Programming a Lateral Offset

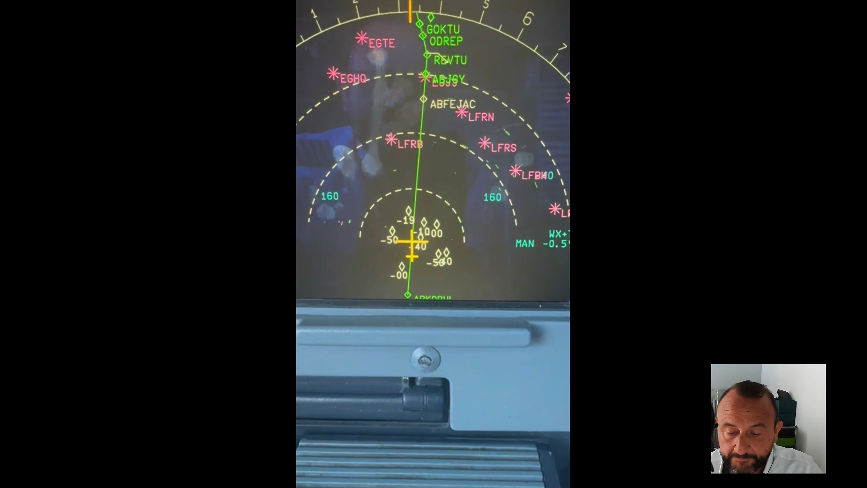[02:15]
the FMGC whether it's Honeywell or if it's Talies I'm guessing they have a similar function it's a line select
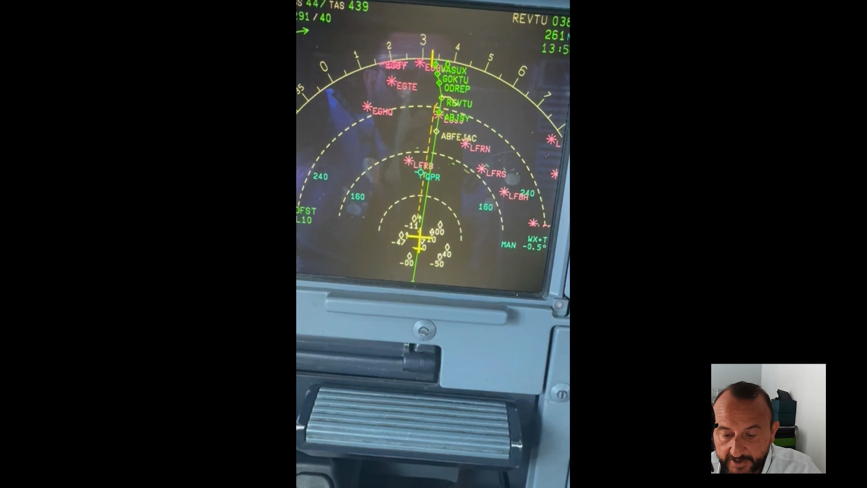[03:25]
we go from present position 30 degrees parallel it all the way towards rev 2 so
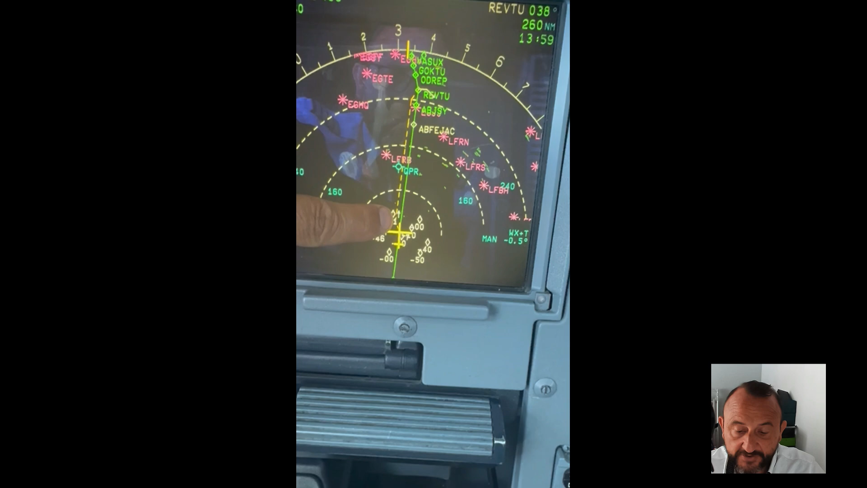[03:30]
if you had a school line of weather there in between yourself and rev 2 you'll be able to laterally offset
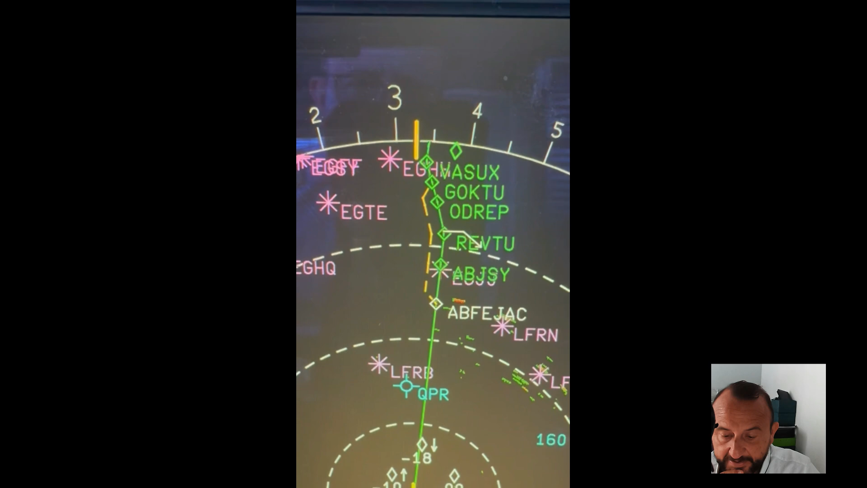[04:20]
and got to and that's a 10 left with a 45 degree intercept